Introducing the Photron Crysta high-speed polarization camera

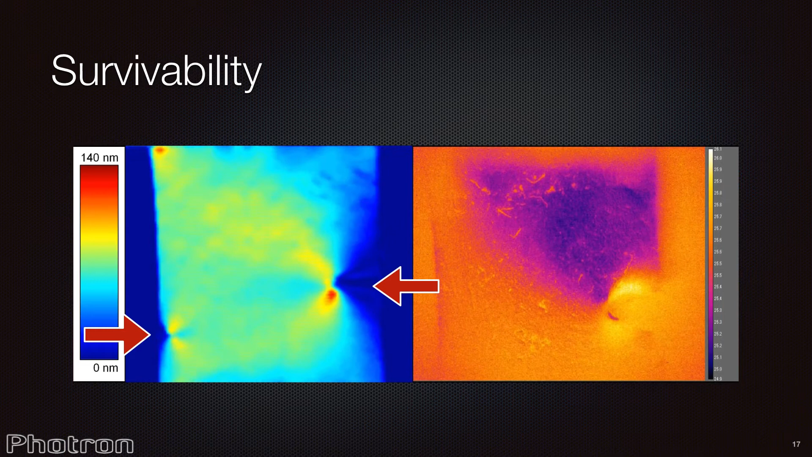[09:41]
Polarisation enables us to see the orientation of the molecules. The infrared shows the surface temperature and was recorded at 60 frames per second. This example uses the same test configuration, but this time we are squeezing a U-shaped piece of epoxy resin while showing the real-time image on the display.